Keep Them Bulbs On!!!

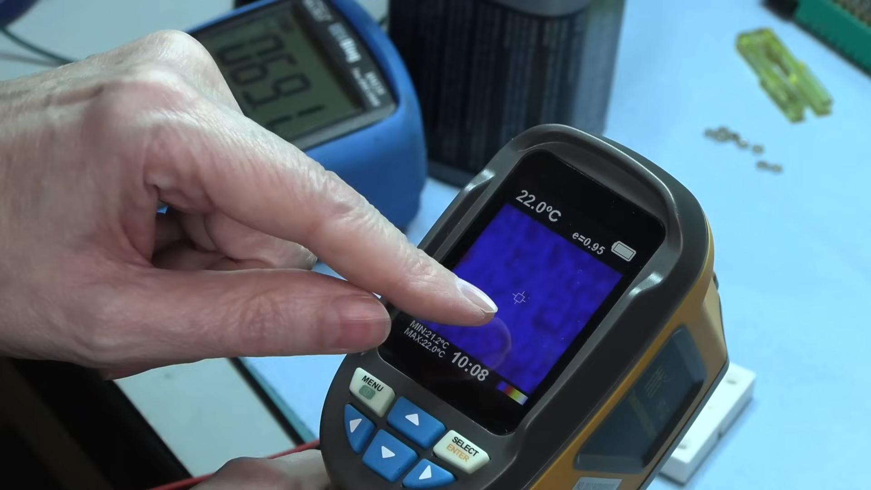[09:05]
On screen: spot 22.0°C, max 22.0°C, min 21.2°C
I think it's just probably too small a dot.
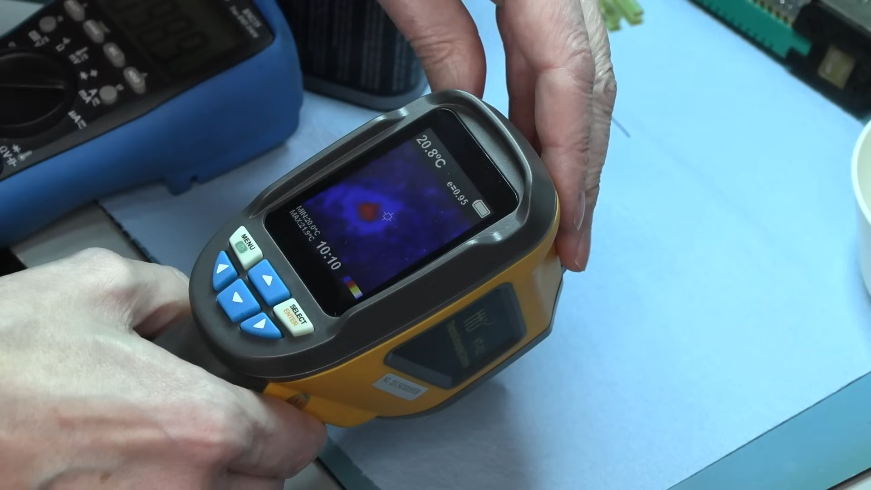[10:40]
On screen: spot 20.8°C
Yeah, you can see it right there. So yeah, it's showing up. So, but the idea is that the filament is always warmed up. It's always at a temperature, and so the thermal variation for turning on and off, it isn't going to be anything near
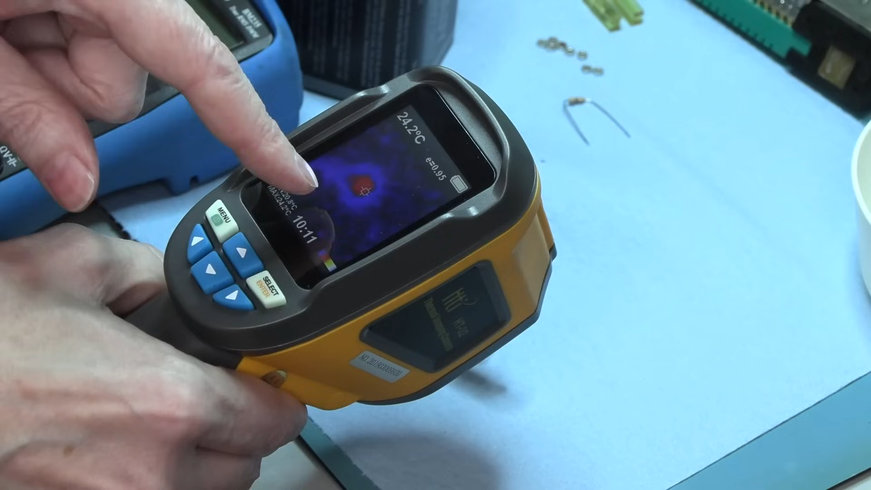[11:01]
what it would be if the bulb were actually turning on and off completely. But yeah, always on.